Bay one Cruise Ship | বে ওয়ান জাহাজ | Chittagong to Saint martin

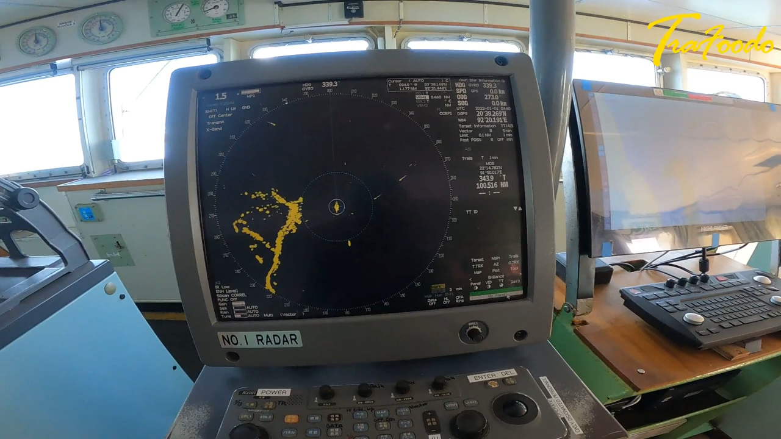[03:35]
রাডারের মাধ্যমে ইয়া করা হয়, এইটাও তো তাই মনে হয়।